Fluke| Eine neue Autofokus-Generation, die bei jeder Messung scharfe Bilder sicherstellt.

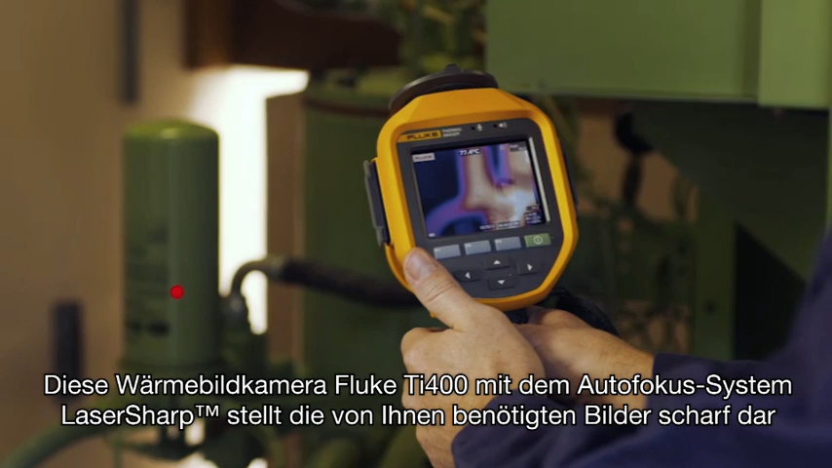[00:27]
This Fluke TI-400 with laser-sharp autofocus gets the images
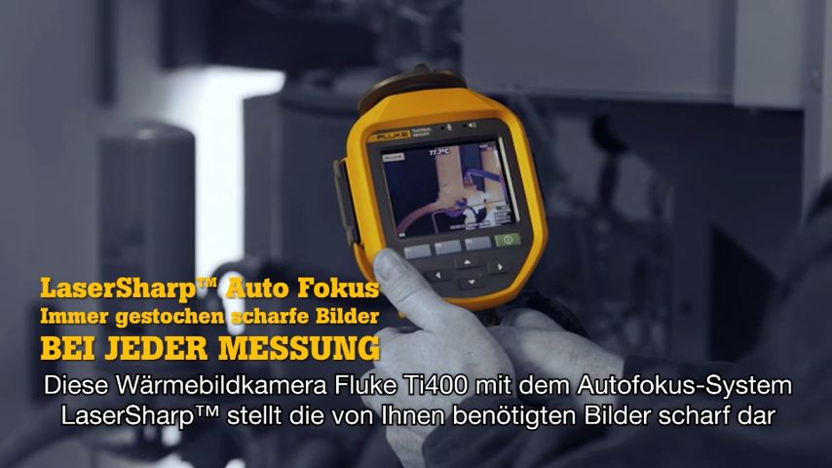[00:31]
you need in focus every single time.
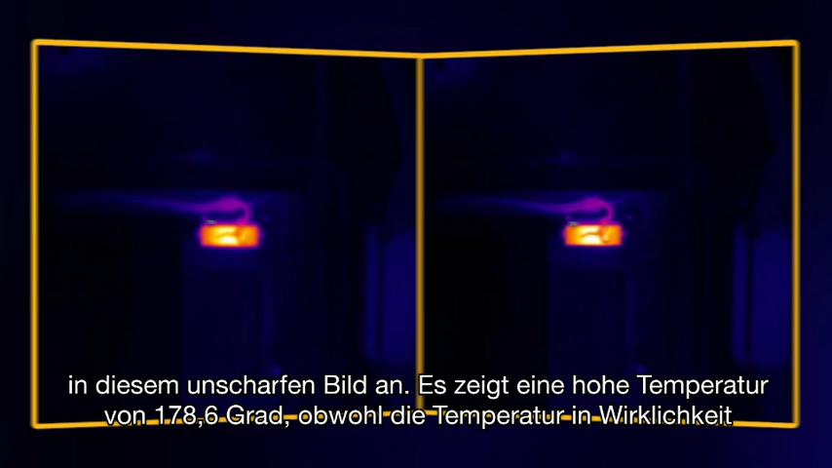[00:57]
It shows a high temperature of 178.6 degrees.
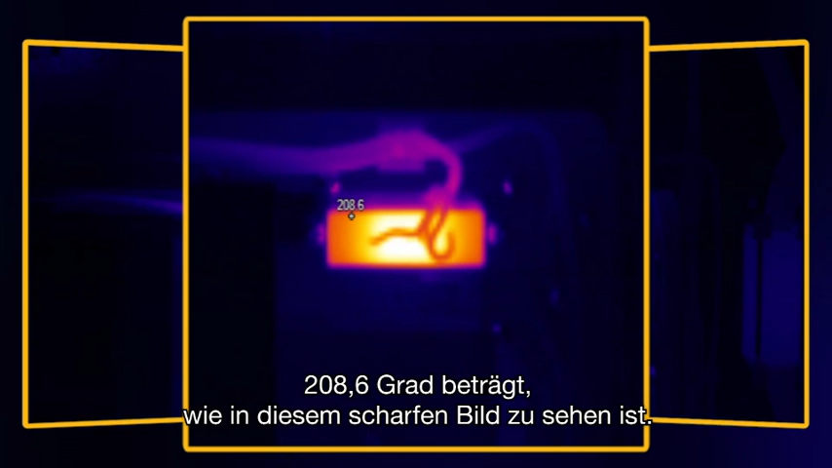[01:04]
When in fact, in this in-focus image, it is 208.6 degrees.
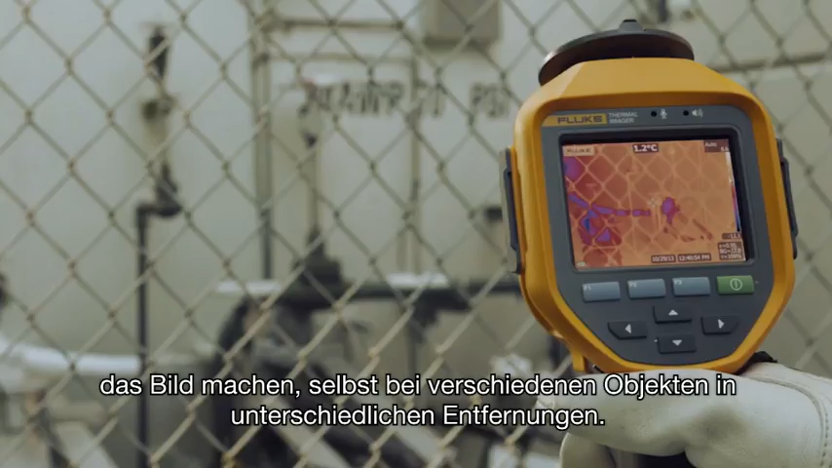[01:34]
even when you are inspecting different objects at different distances.